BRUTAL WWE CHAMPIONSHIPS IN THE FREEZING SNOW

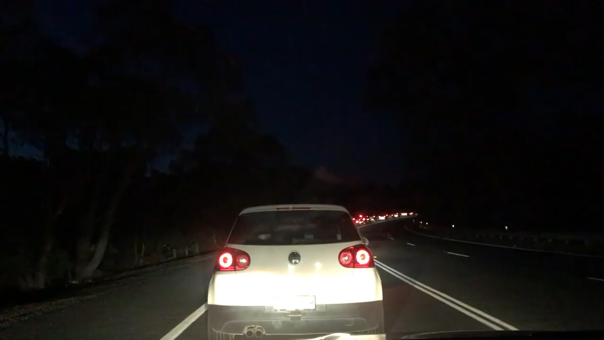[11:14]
Do you think I need the cruise control on for this part of the trip? Yeah, because I think you go a constant 5 kilometers, I reckon. Oh, I know. We're in the Australian Capital Territory, so everyone wants to go see the Parliament House. Like, 6:30 on a Sunday night. Everyone's stopping. Do you want me to just walk out and see what's happening? Yeah. Everyone say goodbye to Raven.